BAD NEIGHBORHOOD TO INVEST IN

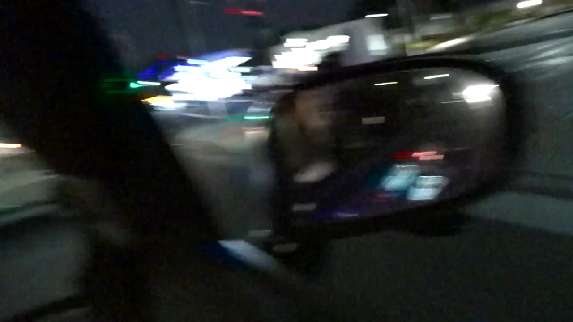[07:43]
so you have an in and out right there i like jacket box
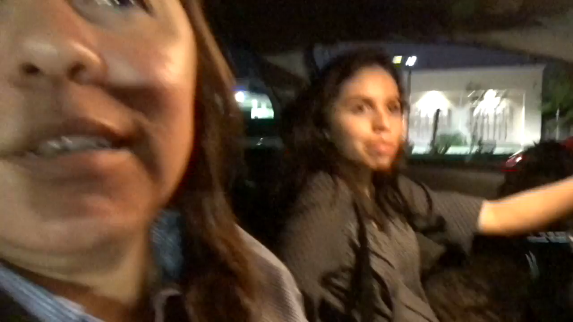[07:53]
it's not huge like name brand stores but that could change there's a lot of mall and shop shops really beautiful
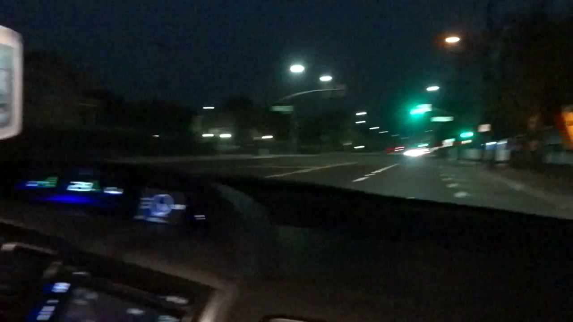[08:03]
there's some houses on this side but there's a school right here